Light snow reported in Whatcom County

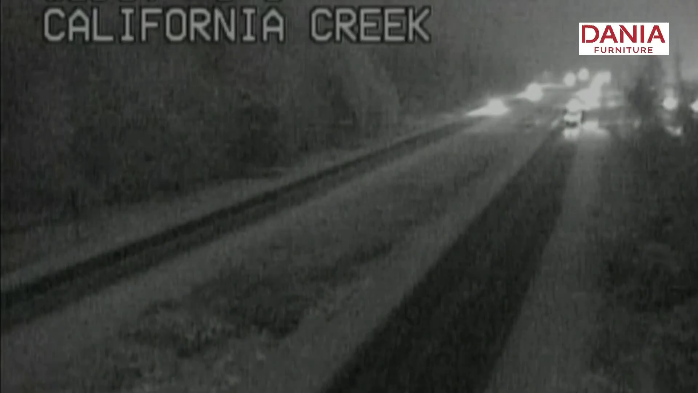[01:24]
And for those of you leaving up north, here's a look in Ferndale where parts of I-5 are covered with snow. So give yourself some extra time, but a different situation about 10 miles south in Bellingham,
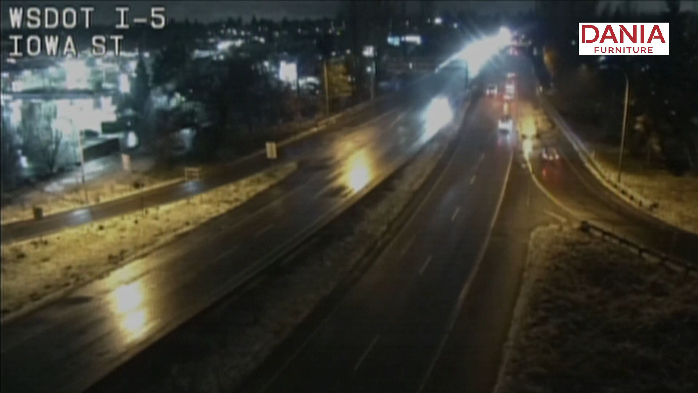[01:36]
where that snow is mainly off to the side of the road.
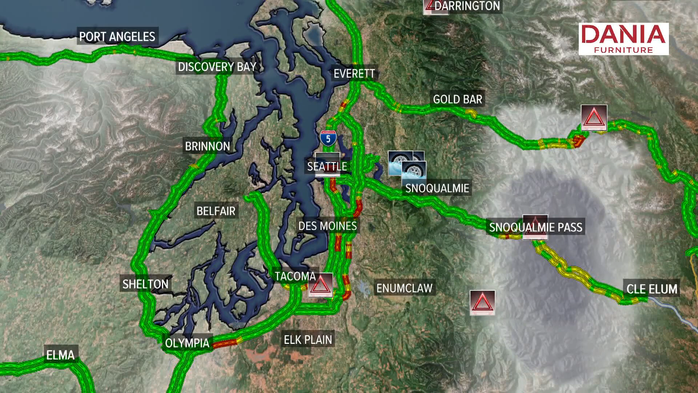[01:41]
Other than that, though, we're dealing with normal congestion in our other portions of the viewing area. I'll give you a breakdown in a few minutes. Thank you, Shantae. Let's take a live look now up at Snoqualmie Pass, where it has been snowing this morning, and it's just a taste of what might be to come.
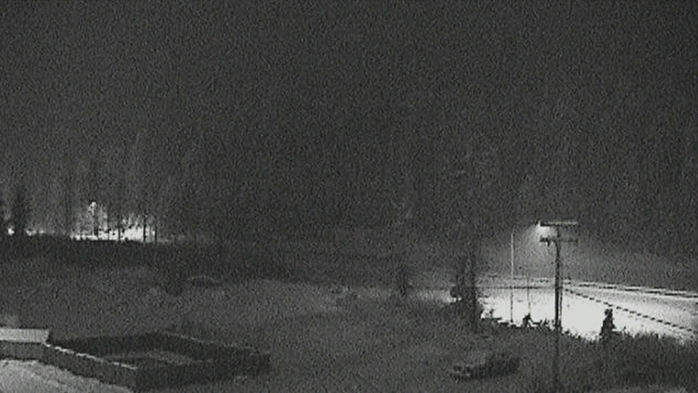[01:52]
Yeah, this means that certain travel is restricted over the pass this morning.
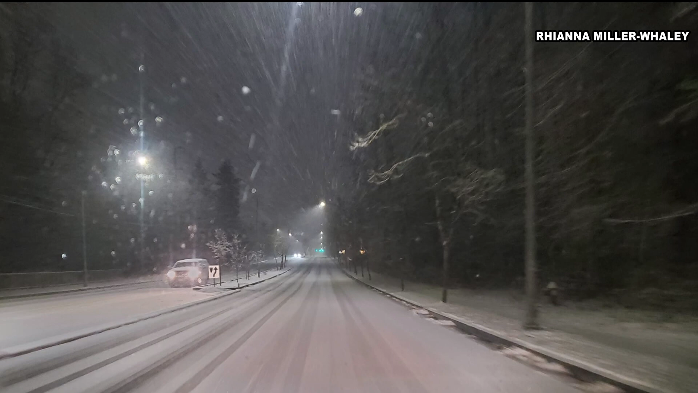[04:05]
This one from Brianna Miller Whaley. This was her commute in this morning in Bellingham.